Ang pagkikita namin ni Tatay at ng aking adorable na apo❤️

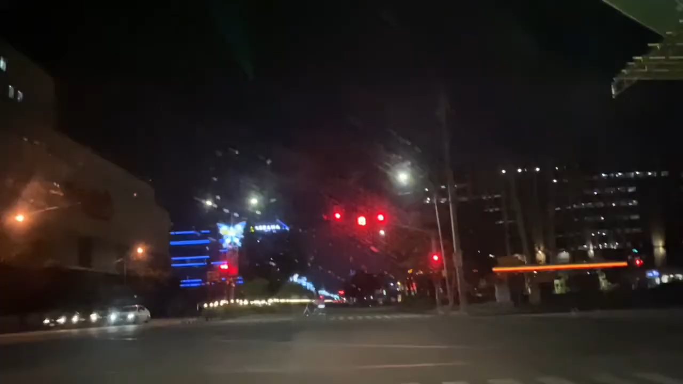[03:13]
City Mall to? City Mall. Ayala. Ayala Mall.
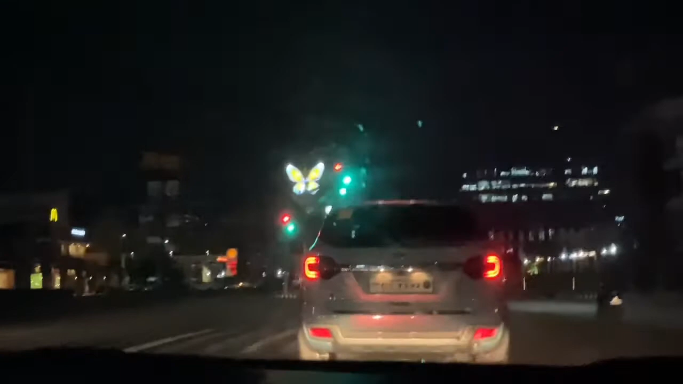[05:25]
Ang ganito ba lahat ng kalye? Malawang. Oh, saan itong ka, Wax? Wax, oh. McDonald's. Sa kabila kasi madilim. Hindi nag-complain.
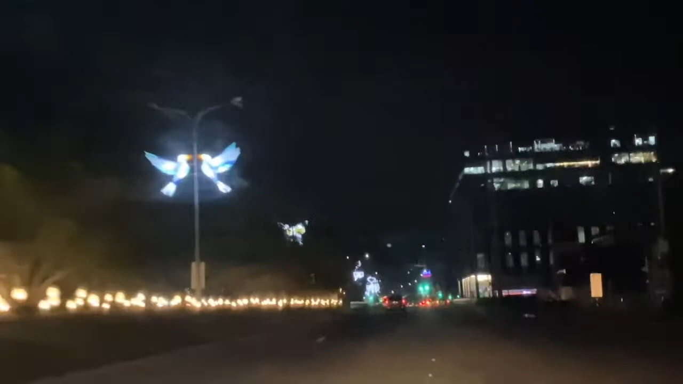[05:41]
Ayun. DFA. No, DFA nga. Diyan na. Dilipat na dyan. Kaya wala na dun sa ano, sa Taft Boulevard. Dating mahaba ang pila.
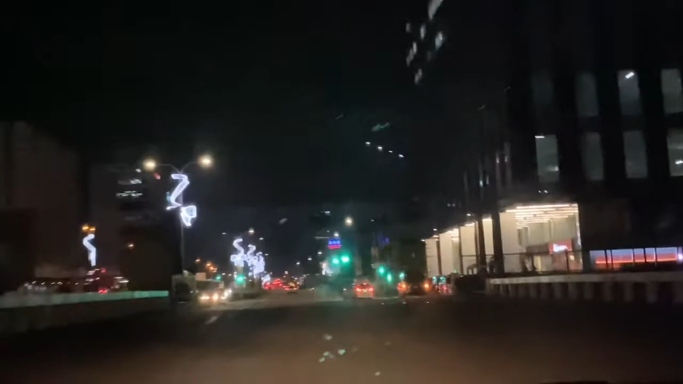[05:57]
Nadaanan natin yung Mowa Globe. Ninakaw daw ng helicopter.